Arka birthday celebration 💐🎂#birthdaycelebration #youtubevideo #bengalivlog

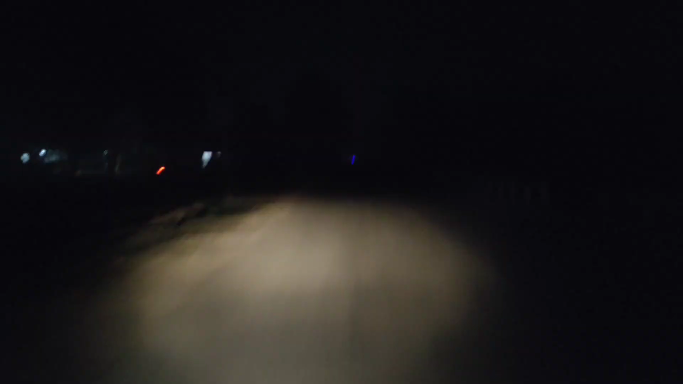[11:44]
কুয়াশাতে যাওয়াটা একটু কম আছে দেখো পুরো নির্জন হয়ে গেছে রাস্তা